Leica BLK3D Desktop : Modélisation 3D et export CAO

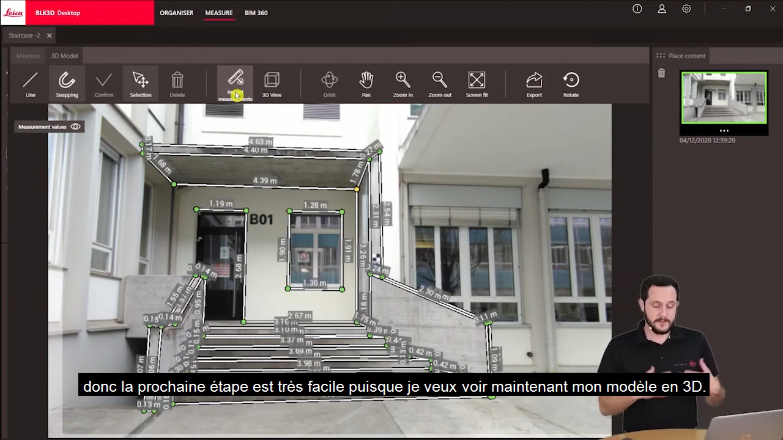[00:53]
Now I want to see my model in 3d. So I just click here 3d view and I jump into it and I'm in this 3d view and I can now rotate and orbit around my newly created 3d model.